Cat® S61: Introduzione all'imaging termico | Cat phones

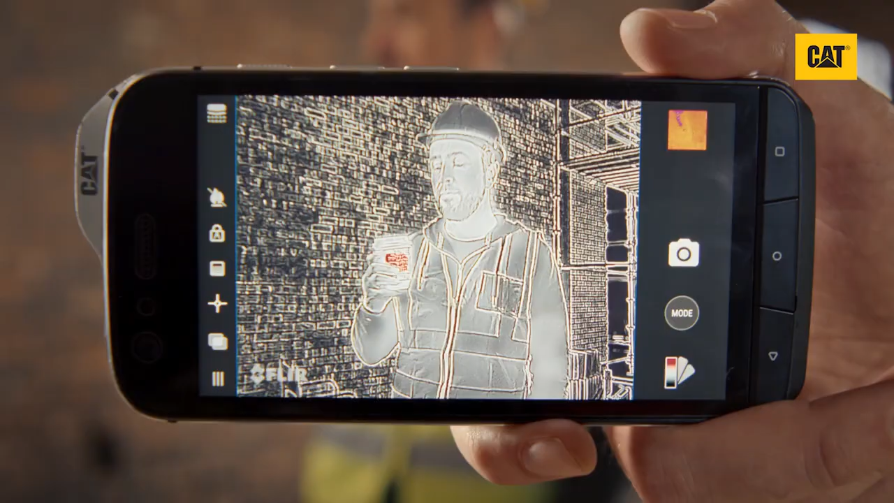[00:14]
Questo video è stato realizzato per farti esplorare le molte funzionalità dell'app.
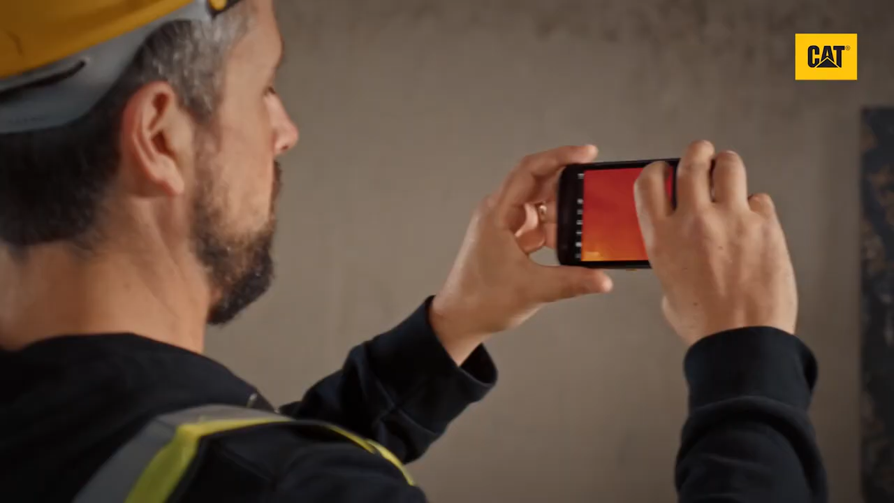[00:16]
All'apertura di My FLIR sarai in grado di puntare la
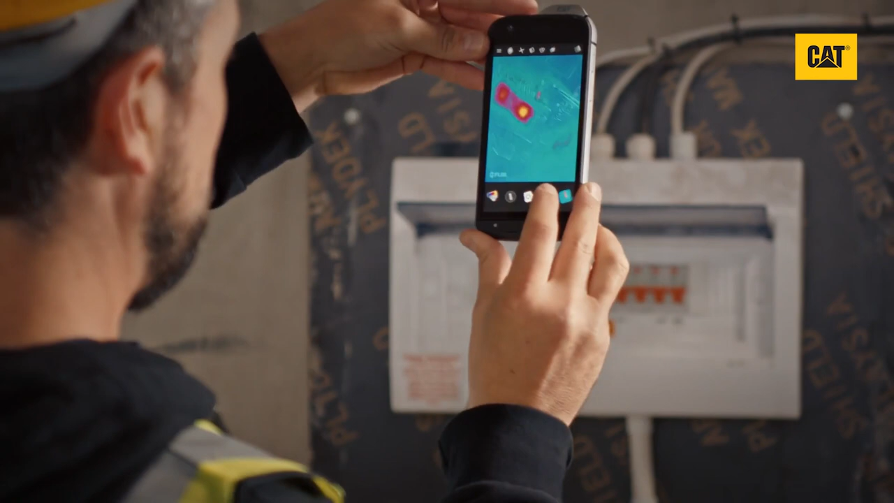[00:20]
fotocamera e visualizzare istantaneamente la temperatura sullo schermo del telefono come immagine termica.
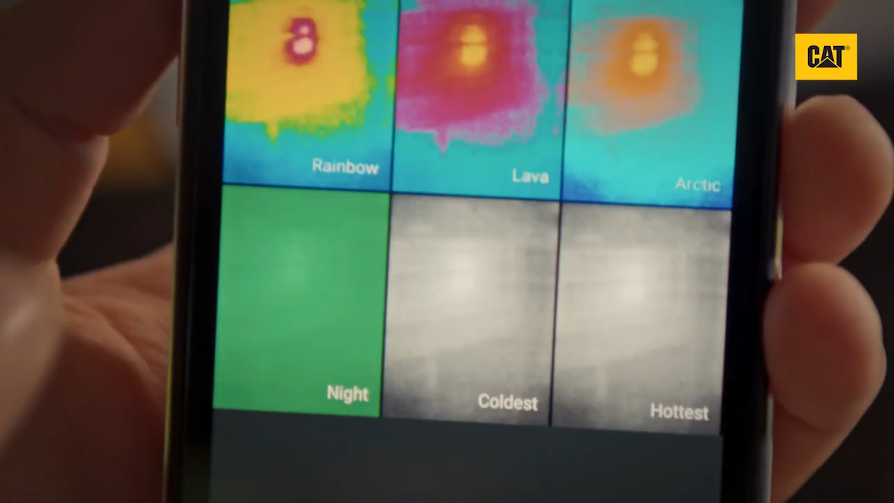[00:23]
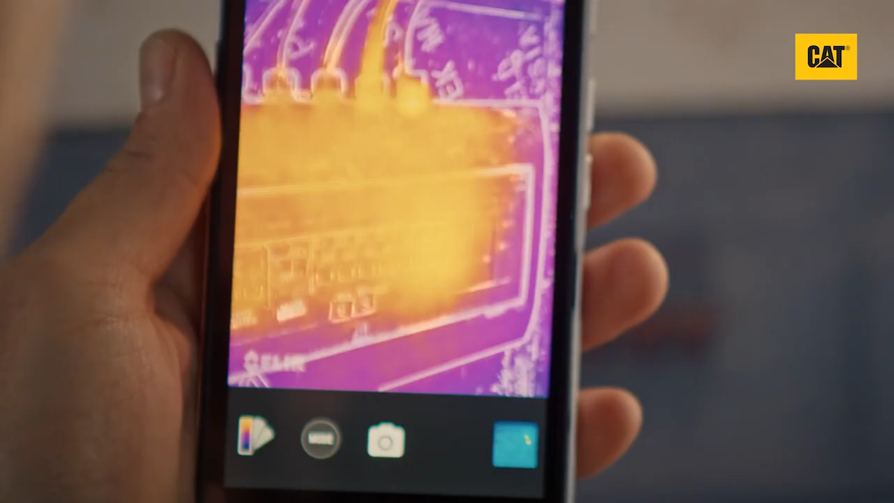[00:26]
Ferro è la tavolozza predefinita, con il caldo che è giallo e viola freddo. Qui è possibile modificare le opzioni della tavolozza per diverse situazioni.
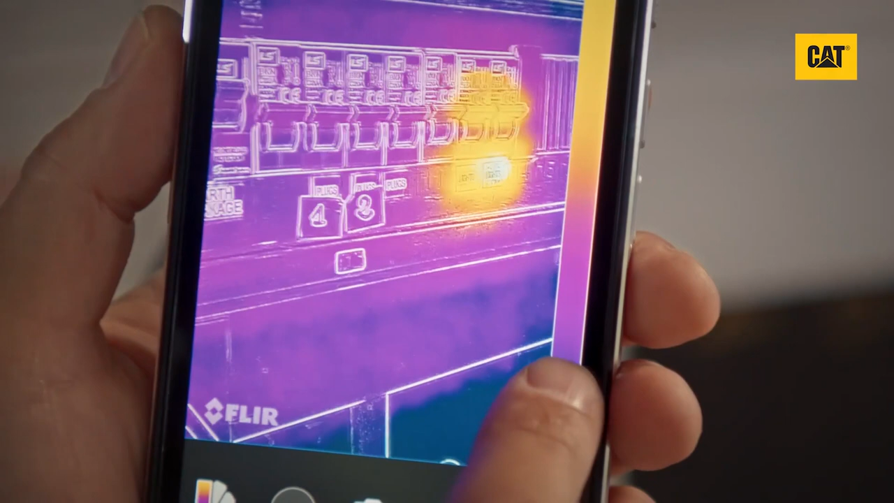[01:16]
Questa barra ti mostrerà a quale temperatura si riferiscono i colori termici.
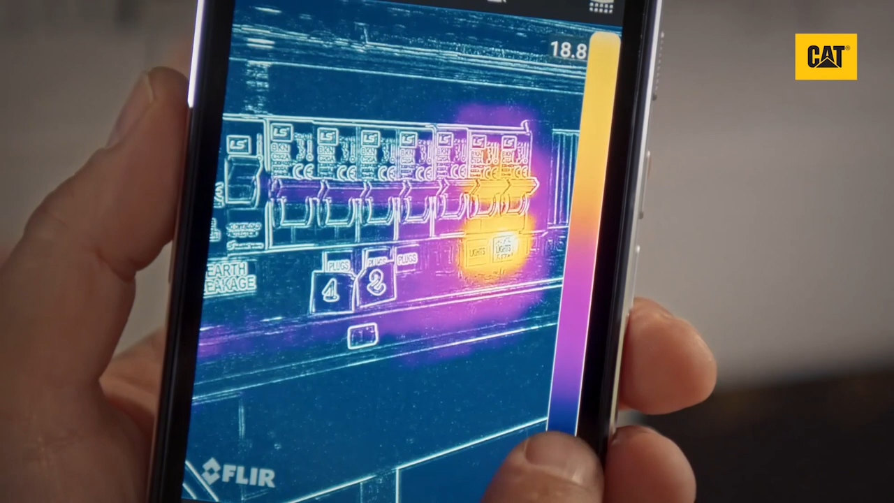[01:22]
Puoi trascinarla dal fondo o giù dall'alto per restringere l'intervallo di temperatura visibile, utile se stai cercando un oggetto all'interno di un intervallo specifico.
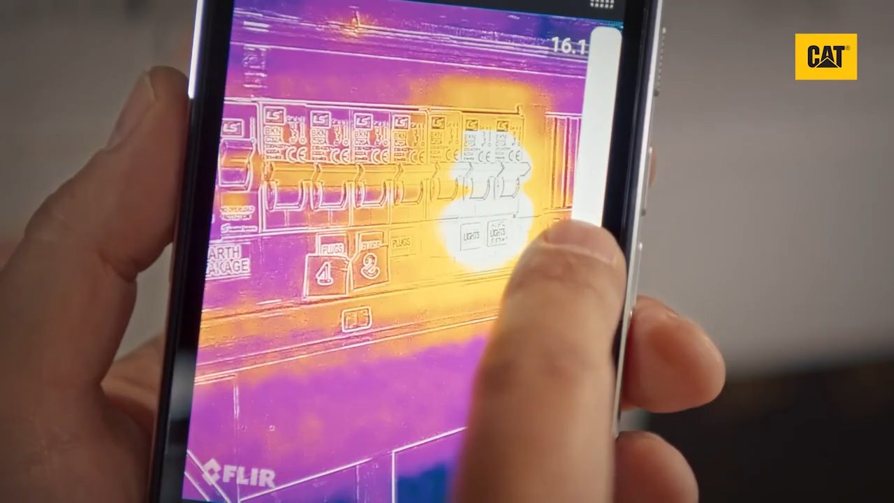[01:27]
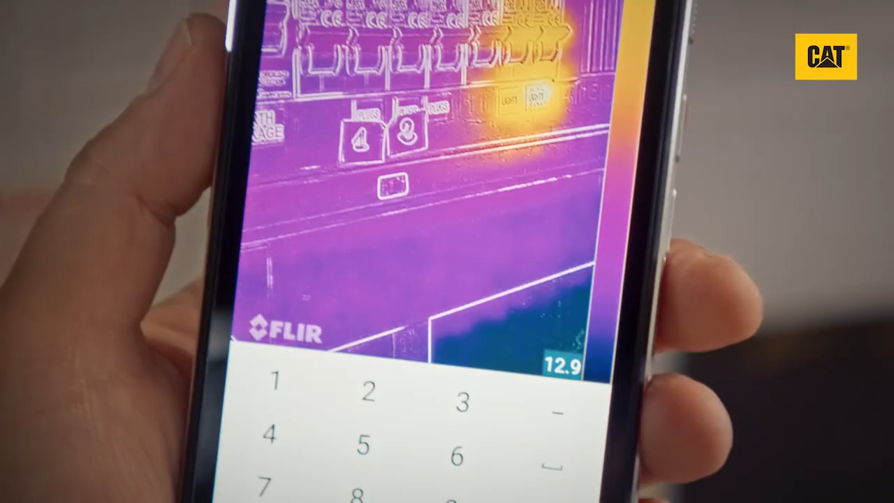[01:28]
Puoi anche digitare manualmente le temperature desiderate toccando i valori numerici.
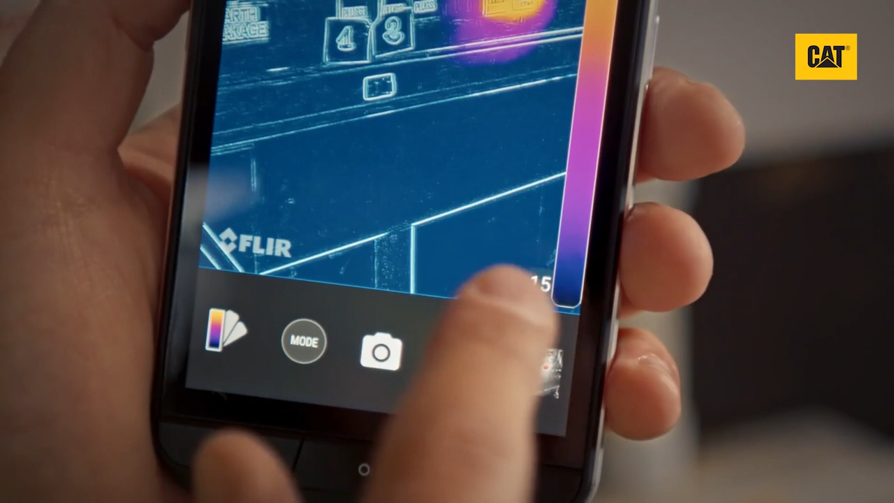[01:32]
Un doppio tocco sulla barra lo ripristinerà. Puoi bloccare l'intervallo di temperatura visibile per
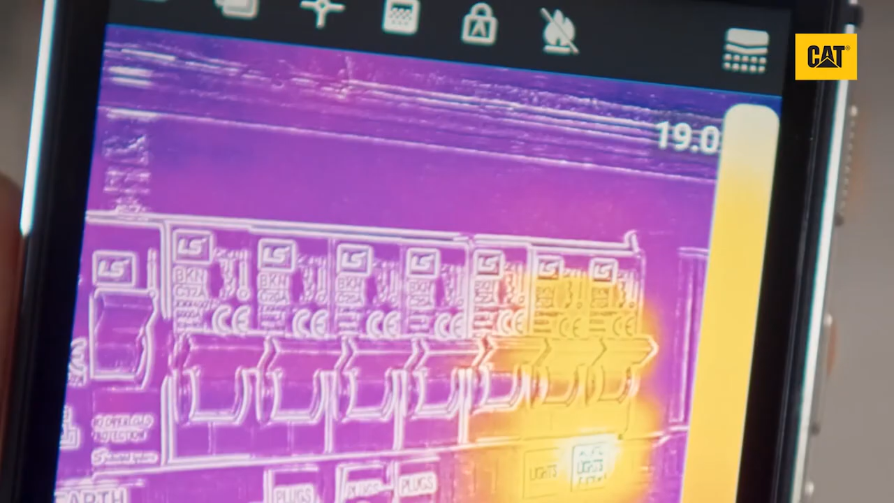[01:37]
fermarlo automaticamente regolandosi per includere tutte le temperature visibili toccando l'icona del lucchetto.
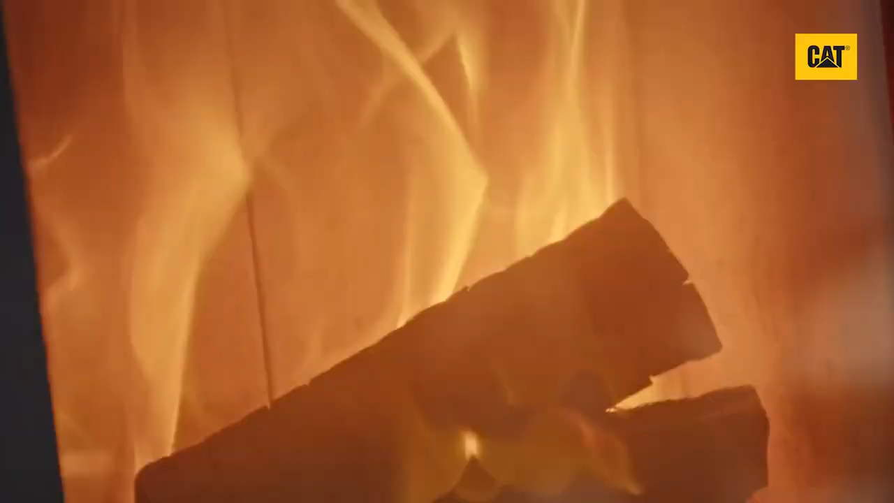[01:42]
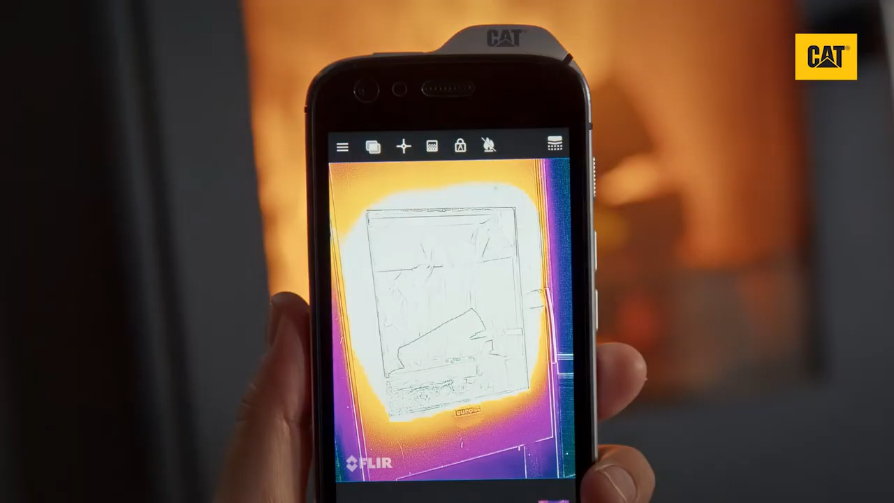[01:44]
Novità della termocamera S61 è la modalità alta temperatura, a volte in riferimento a come modalità basso guadagno.
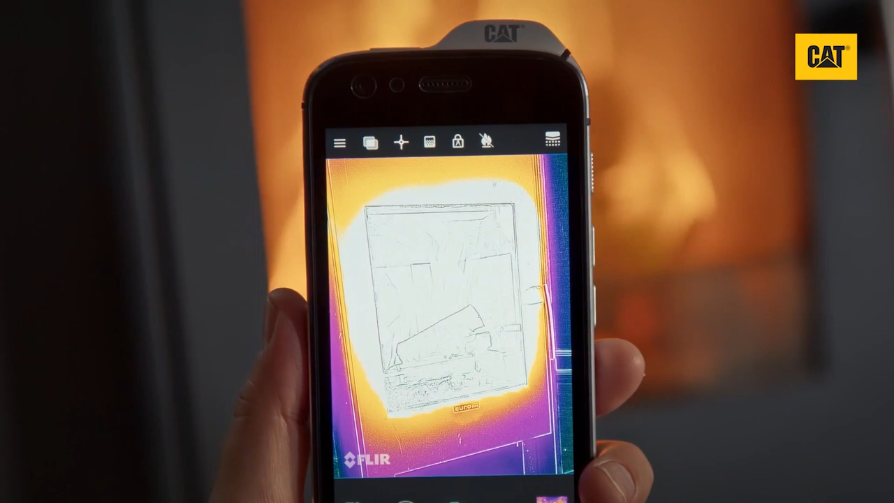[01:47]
Può essere attivata toccando l'icona della fiamma.
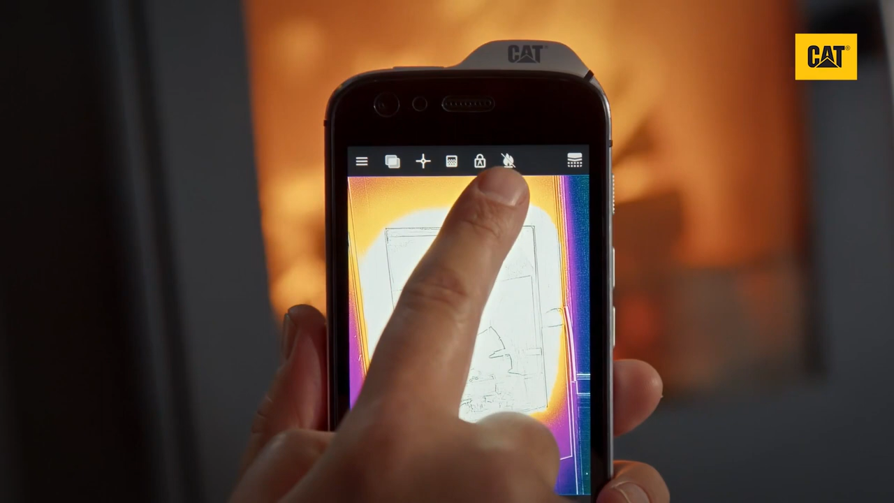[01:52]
Questo apre l'intervallo della fotocamera fino a 400 gradi Celsius. Questa modalità ha una precisione leggermente inferiore a temperature più basse,
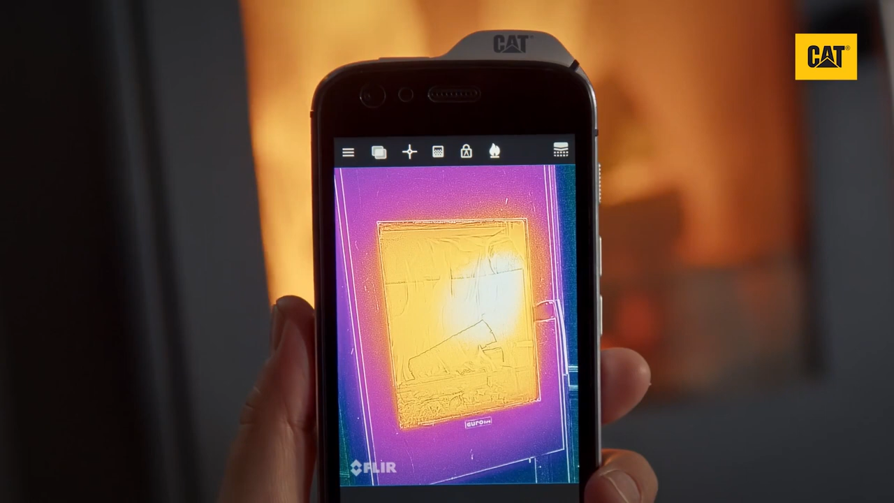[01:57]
quindi se stai osservando gli oggetti sotto i 120 gradi, allora è meglio disattivare questa modalità.
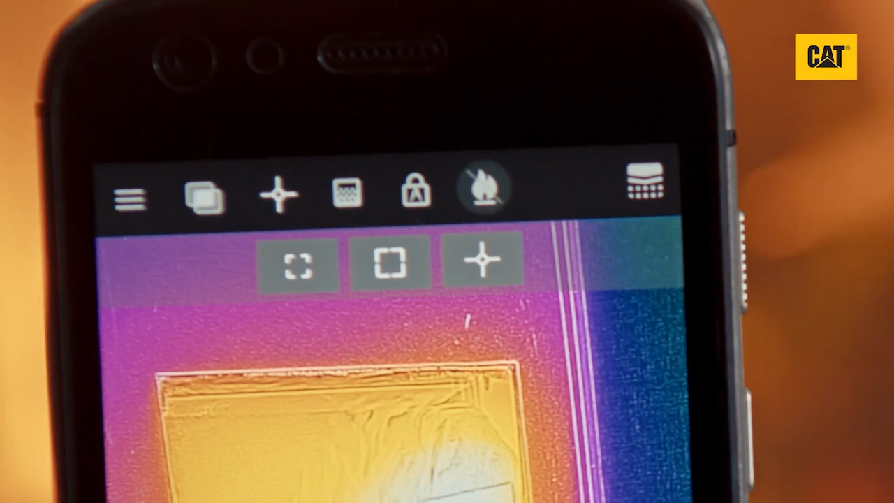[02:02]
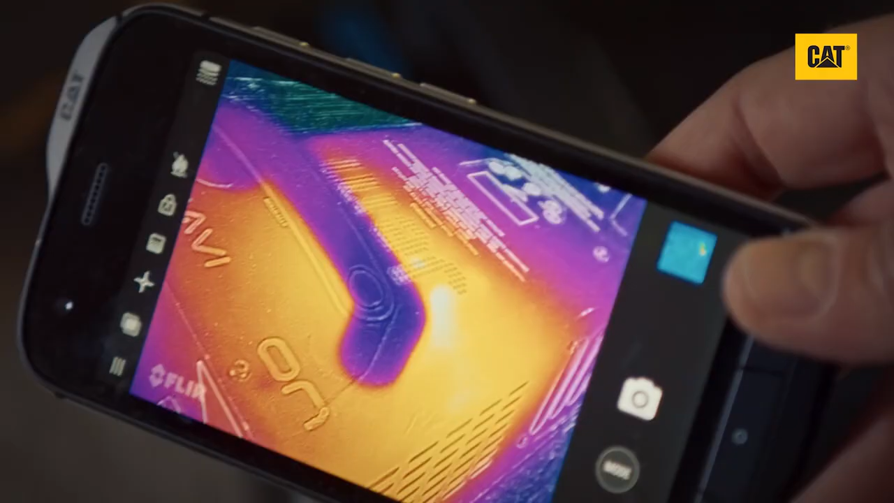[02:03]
La fotocamera si autocalibrerà automaticamente per preservarne la precisione il più possibile.
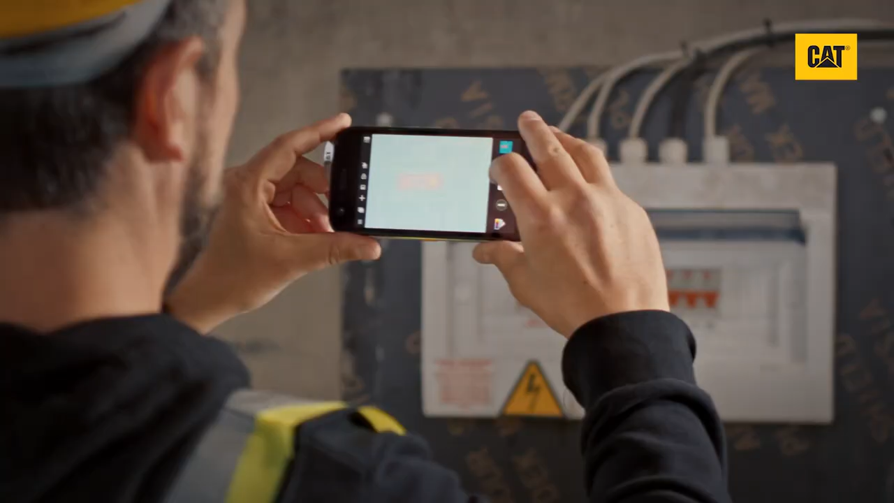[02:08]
Se noti la schermata termica ferma per un momento, questa ne sarà la ragione.
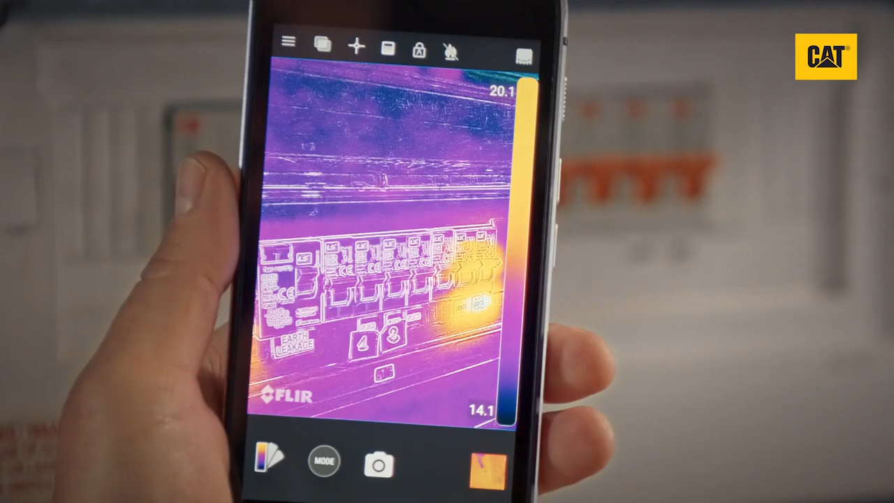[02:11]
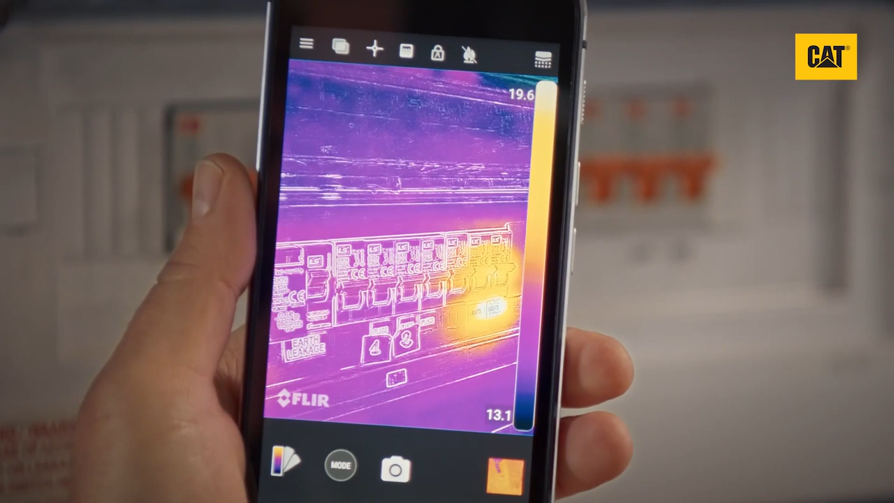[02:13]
Se noti le temperature che appaiono imprecise, puoi ricalibrare manualmente e immediatamente selezionando l'icona di calibrazione.